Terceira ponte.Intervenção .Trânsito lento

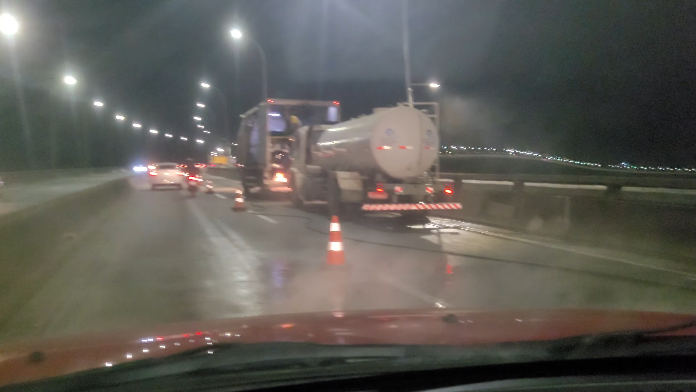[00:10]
parece que eles não estão entendendo o que eles estão fazendo aqui não sei se estão lavando
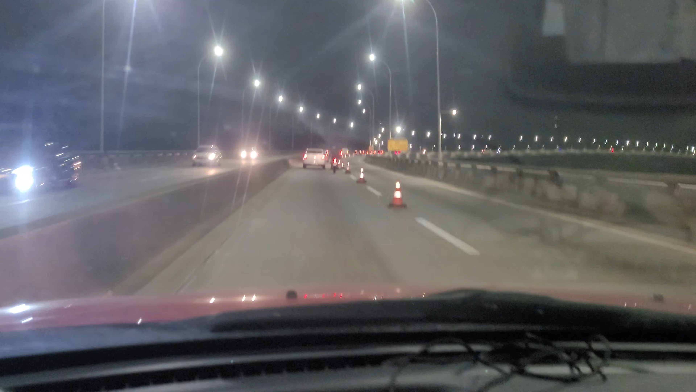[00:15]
enfim, compartilhem nossos vídeos meu nome é Giovanni Braga vamos lá o que eles estão fazendo aí parece que é tipo uma lavagem será que é lavagem igual do Bonfim? e aí o trânsito já viu, o trânsito vira aquele caos meia pista
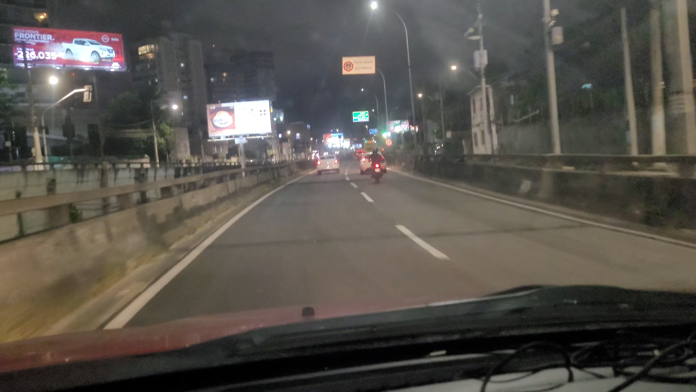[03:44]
Já estamos chegando Em terra firme Aqui em Vila Velha E começa a chuviscar